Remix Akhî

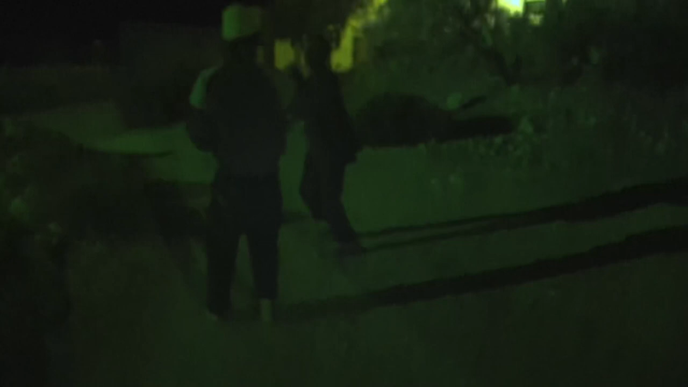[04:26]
Do you see that thing though? Hold on. Good, do you see that, man? You've never seen a cactus that size.
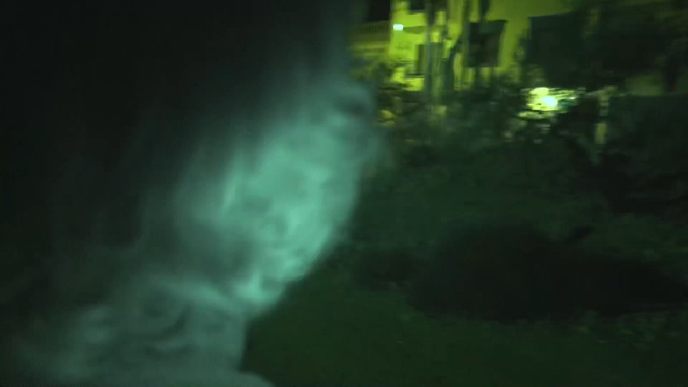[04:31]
No. That's a big one. Well, just stop, man.
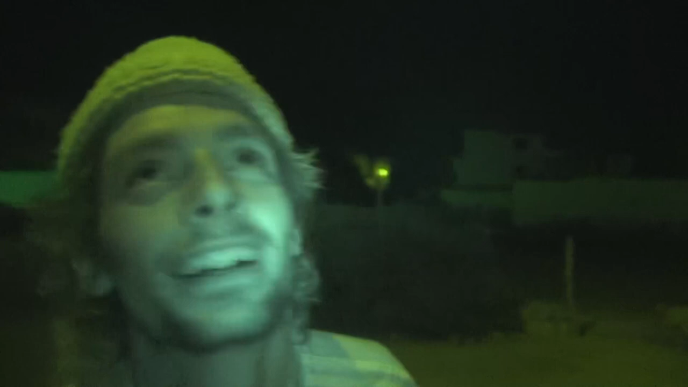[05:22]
You gotta get a clip of that, bro. Look at that fucking thing. What the? That's a big fucking cactus.
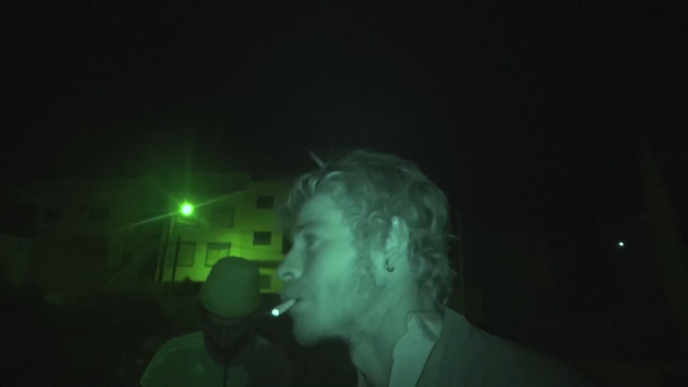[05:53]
Yeah, you'd be boning. That's a fucked up cactus. Yeah, so much cactus all over.